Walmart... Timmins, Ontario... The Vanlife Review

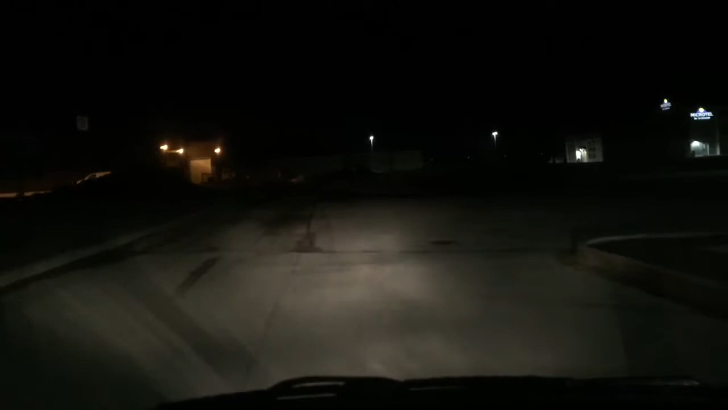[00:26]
truck and trailer I don't see any signs posted here beautiful nothing